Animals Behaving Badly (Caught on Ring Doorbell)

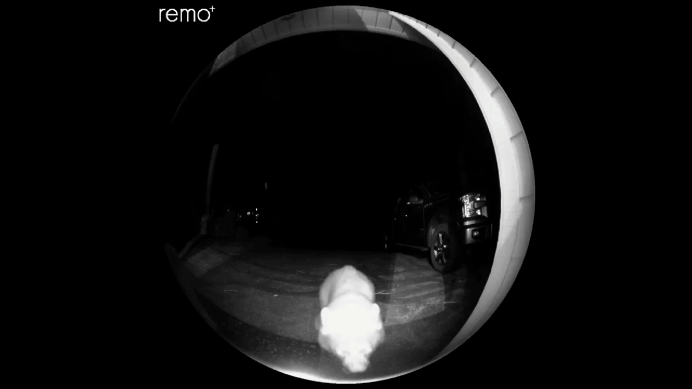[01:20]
See what's happening here in Greenville. Oops. Like, that is crazy. Especially imagine seeing that in the night,
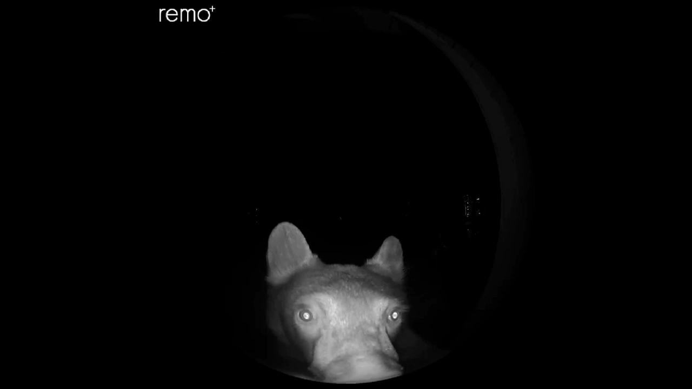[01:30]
coming back from a night out or something, and this was at your door. Wow.
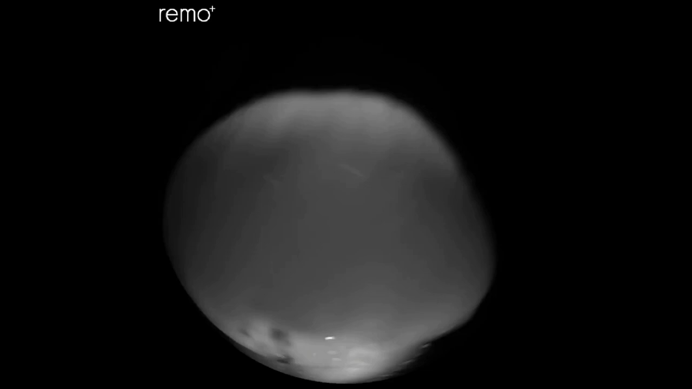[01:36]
What would you actually do? I think I've got to stay away from some of these areas in the US.
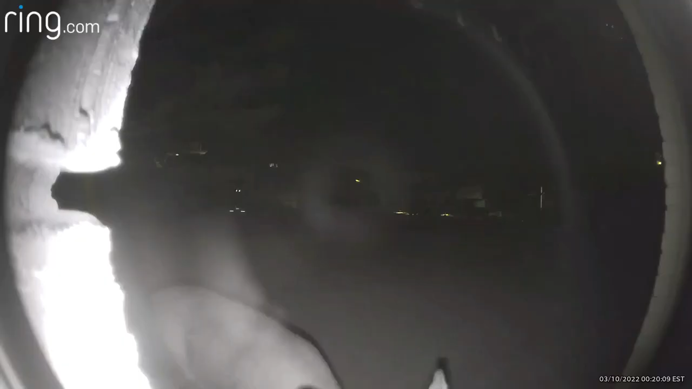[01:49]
Let's see what's going on there.
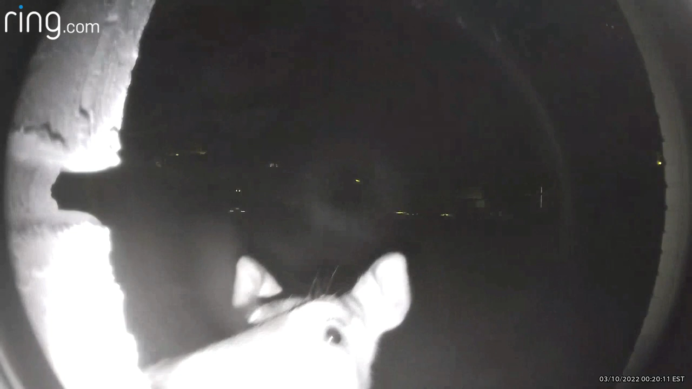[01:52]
Oh, cute deer, though. I would still be scared.
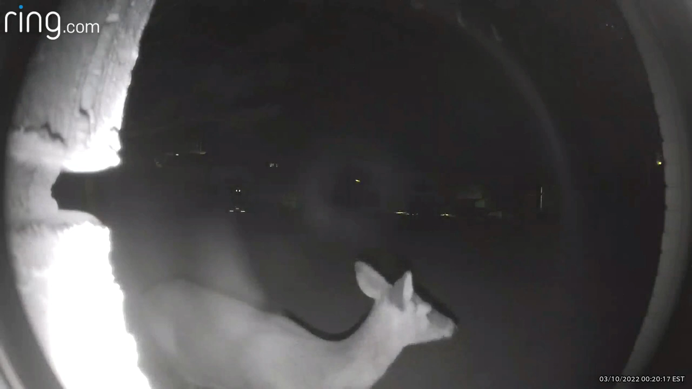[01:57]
Coming home, I would still be scared to see this array of wildlife just on your doorstep.
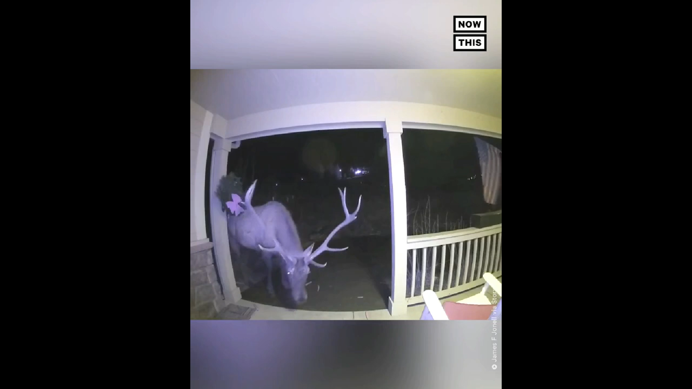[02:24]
Colorado is, yeah. I'm not sure if I'll be visiting there anytime soon. That is massive. It's like a hell. I think the story behind this, like this, the guy that owns this house, James F.
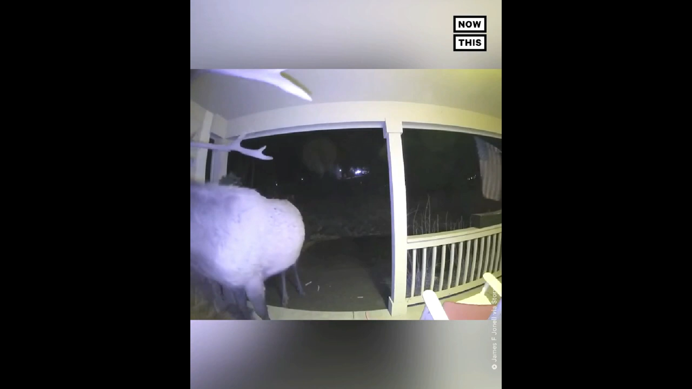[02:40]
Janelle or something, says that the elk has come to the porch multiple times in the past, and has even rang the doorbell.
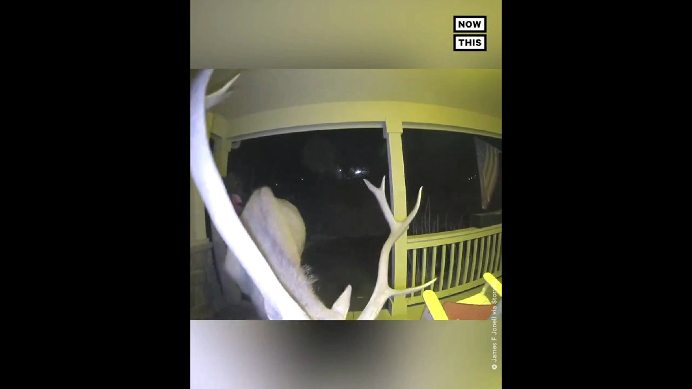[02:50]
So he's obviously climatized to that. He's used to it now. But this would still be a worry seeing this.
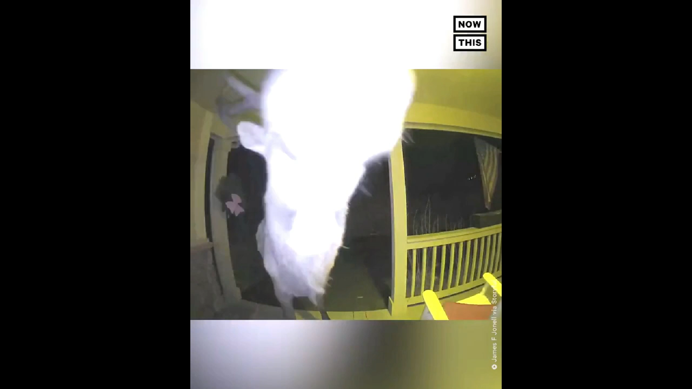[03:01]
I think I wouldn't go out for a couple of days. Hello, mate. Hello. Ooh, back off.
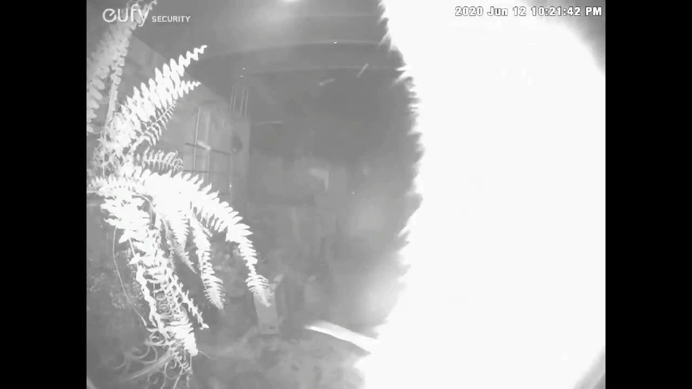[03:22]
Let's see what's going on in Texas. What animals we got? These animals love to play. I think, what was it called? Knock a dolly or.